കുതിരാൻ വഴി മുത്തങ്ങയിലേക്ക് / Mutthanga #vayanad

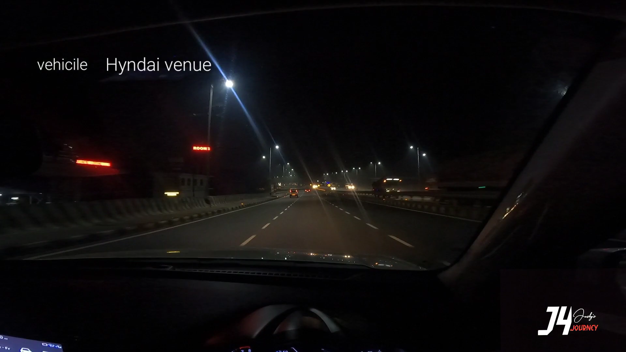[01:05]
കോട്ടയത്ത് നിന്നും രാത്രി 11 മണിയോടുകൂടി ഞങ്ങൾ യാത്ര ആരംഭിച്ചു.
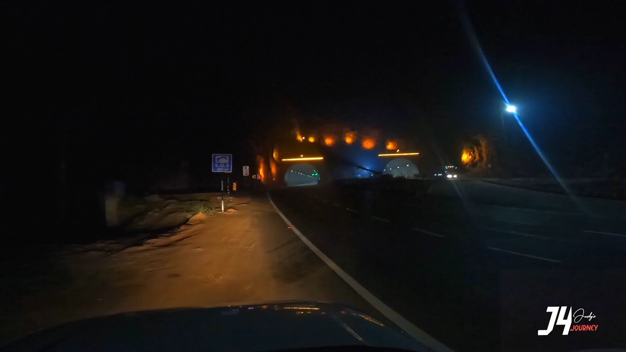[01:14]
നാളെ പകല് വയനാടൻ കാഴ്ചകൾ കാണാം എന്നുള്ളതാണ് ഞങ്ങളുടെ പ്ലാൻ. ദേ, ആ കാണുന്നത് കുതിരാൻ തുരങ്കമാണ്.